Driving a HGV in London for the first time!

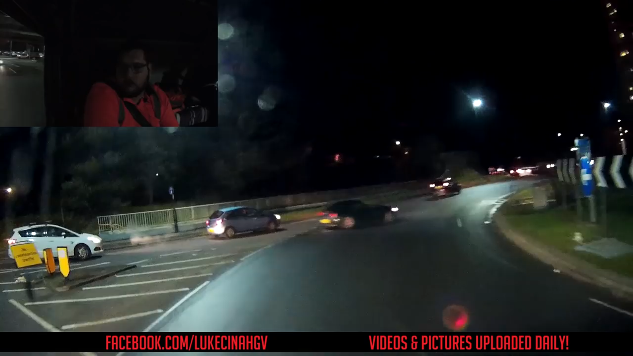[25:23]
But I didn't realise it joined onto this road. And I'm used to going in this way. Thank you for keeping it clear.
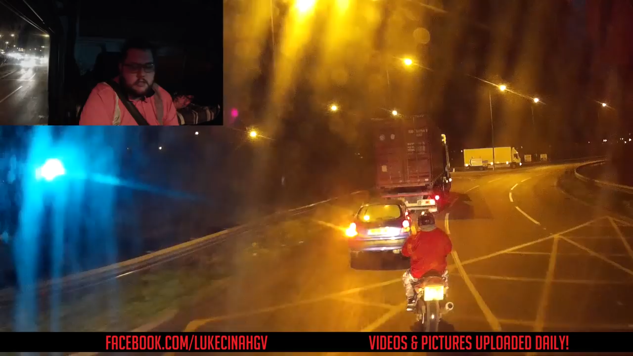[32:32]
You've got no brake lights on the back. Oh there we go, these lights are on. Now they're off. That's dangerous man. You've got no lights on that. Right, we're pretty much here now. I want to let him know he's got no lights on the back.